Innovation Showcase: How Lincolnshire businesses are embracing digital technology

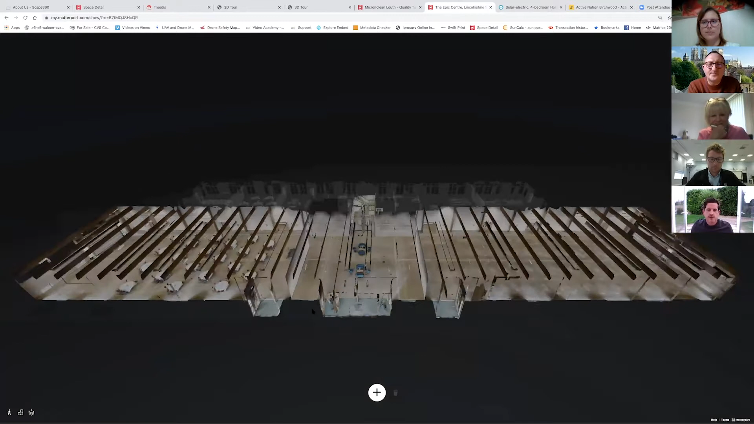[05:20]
This is obviously the, the, the famous Epic Centre, where most of the Business Lincolnshire events and, um, seminars and business expos take place.
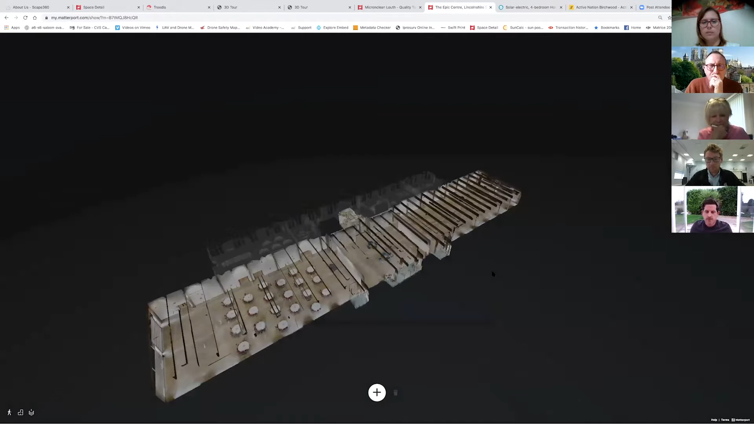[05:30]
Um, this is a 3D model that we created and captured of, um, the Epic Centre. Um, but not only is it a 3D tool for marketing purposes, it's also a great tool for use within, um, the actual business itself.
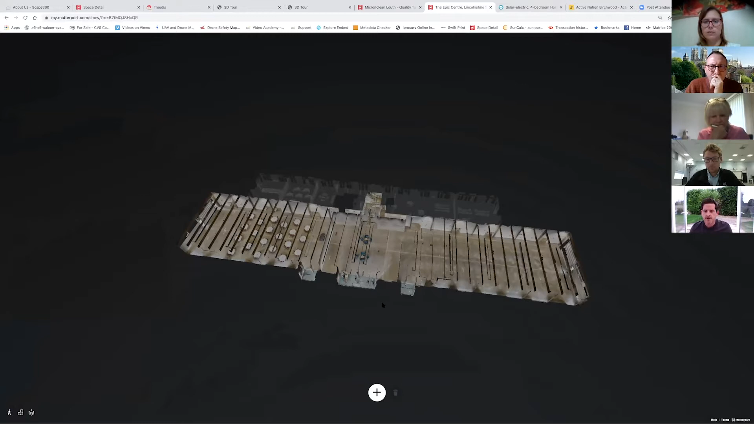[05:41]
So, for example, the Business Awards are coming up, um, and obviously COVID is still an issue. Um, and I just wanted to kind of explain, uh,
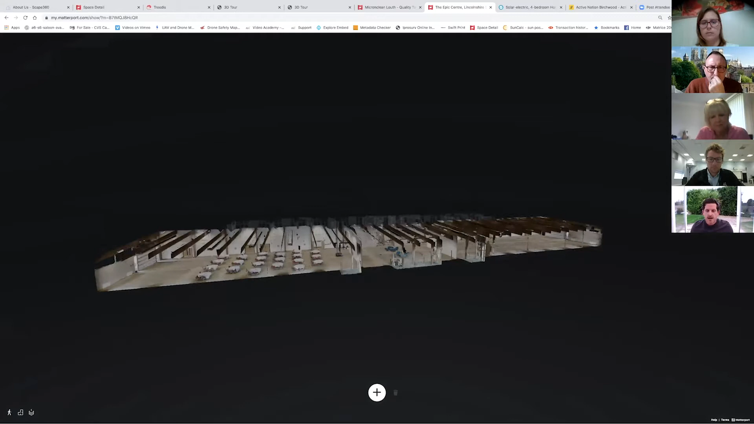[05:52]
what you can do with the 3D model, not from a marketing perspective, but also from a, uh, safety and also a mitigation, um, perspective.
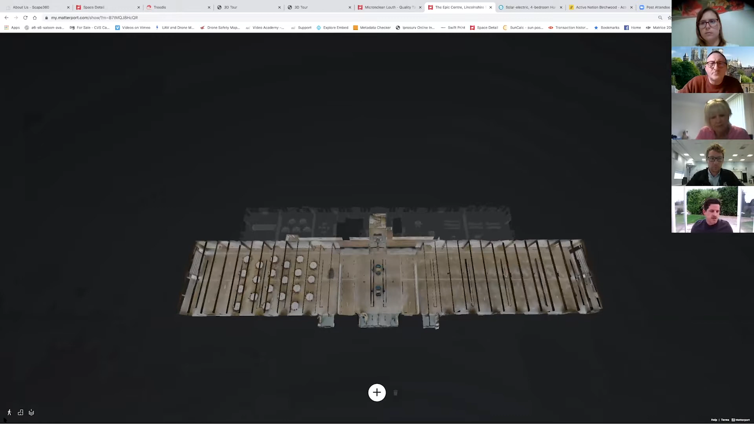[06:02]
So, for example, here, you'll see, you'll see a floor plan and I've pre pre measured.
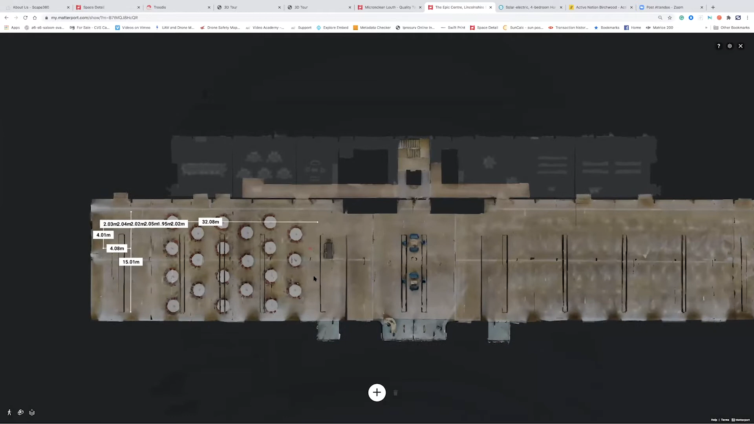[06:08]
This is a full 3D model of the site and I've pre measured, um, table areas. So for example, um, if I want to take a measurement of a table that would be at the Business Expo, I can see that that table is, is two meters in diameter. So what does that mean? Well, that means that in order to maintain social distancing, we need to have at least a meter from the other table, um, preferably two meters, but from the, uh, showgrounds perspective, they can then see, well, how many tables can we get into the particular area?
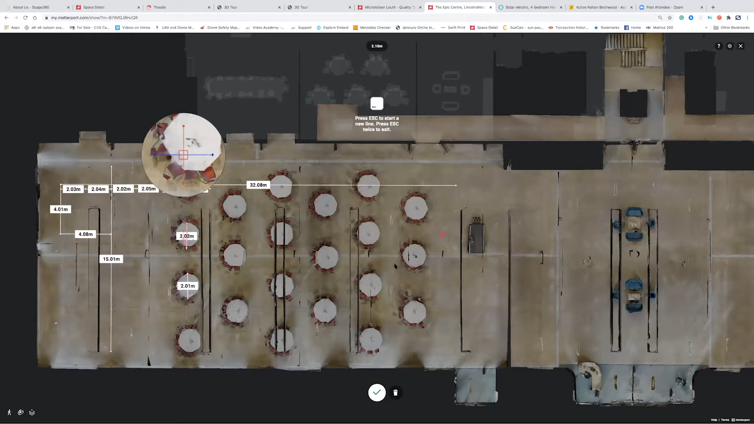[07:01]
Um, and then what I've done is then I've, I've, uh, put a, a small grid on the area. So it shows you how many tables you'll be able to fit within that area, um, to maintain social distance in four particular expos or, um, award ceremonies. So that's just one, one use case that you can, you can, um,
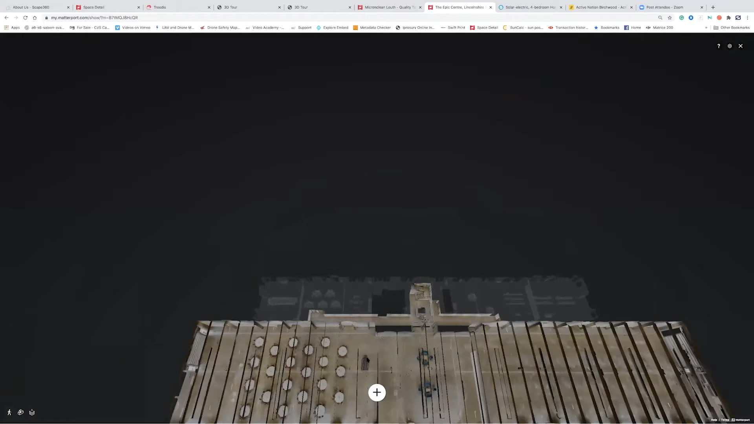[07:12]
use the models for, um, it also allows you to go in, um, take a walk around
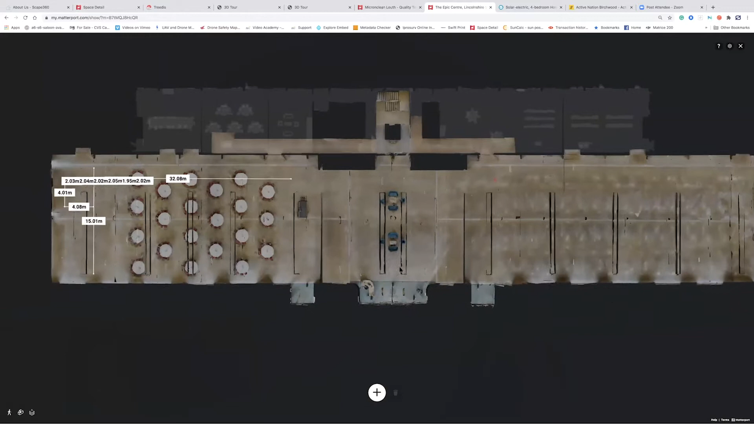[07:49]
So that's one, one particular use case, but also from a marketing perspective, um, they, they can pass this link.
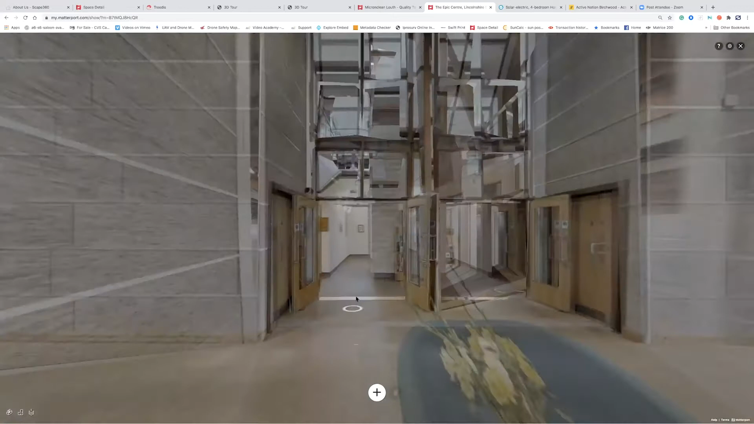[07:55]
You don't need any software to do this.